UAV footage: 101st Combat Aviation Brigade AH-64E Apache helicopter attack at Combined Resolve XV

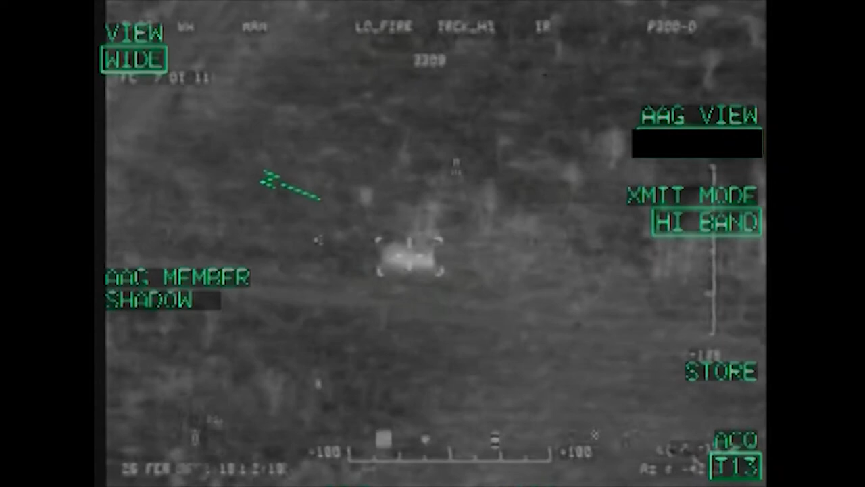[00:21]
Roger, understand, 1-2-S-19 in the open. Good read back, requesting 1-Low-L, target line is 0-9-0, PRS is 1-Low-L, and we're approximately 8-K out. Understand, 1-Low-L, and I am now ready, time of flight.
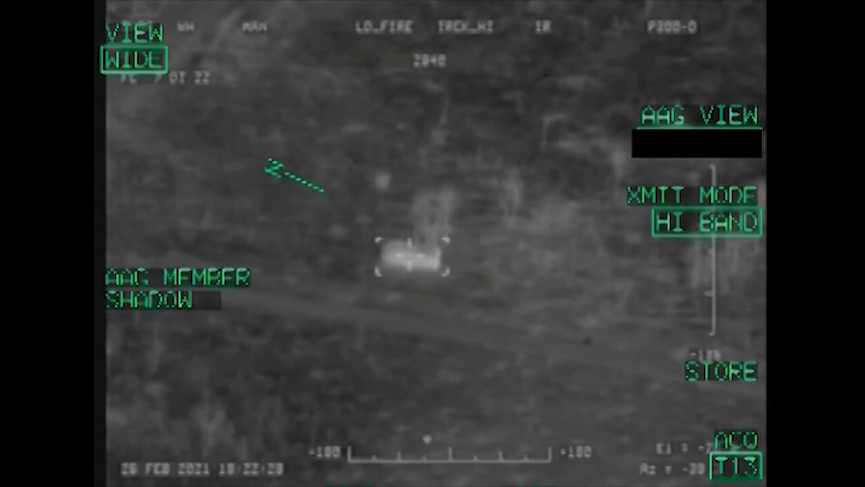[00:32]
Roger, time of flight, shadow is lazing. Roger, Spectre-1-1, rifle away. Rifle out.
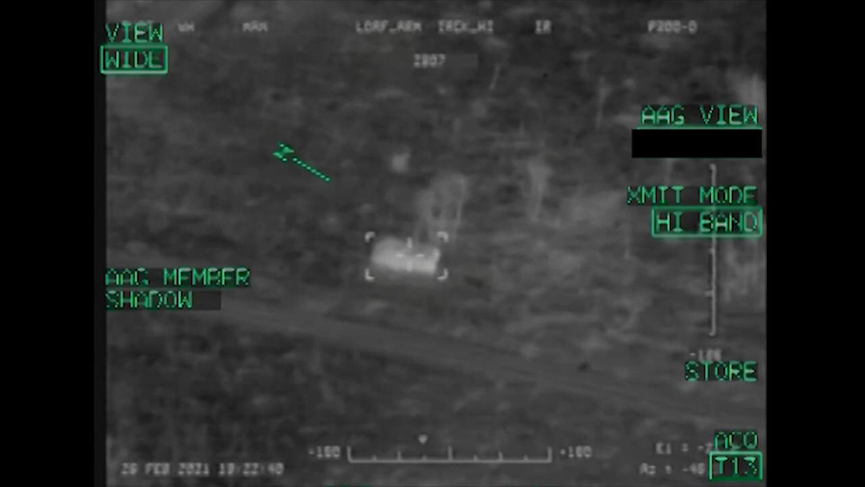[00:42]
Laser on. Spectre-1-1, this is shadow, 1-2-S-19 catastrophic kill, end of engagement. Spectre-1-2-S-19 destroyed.